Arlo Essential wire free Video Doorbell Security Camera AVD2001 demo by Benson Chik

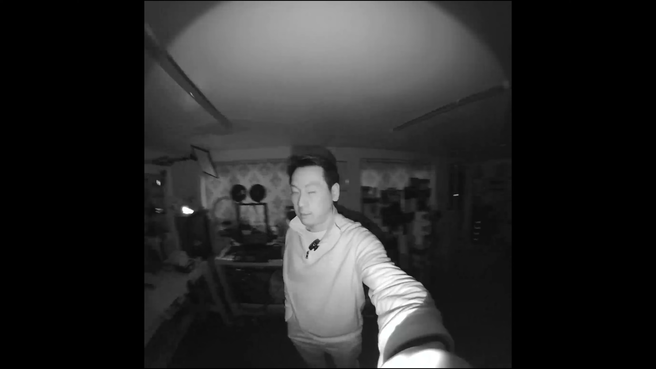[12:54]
But this is like a night test of the doorbell. Alexa, turn on bench. Okay.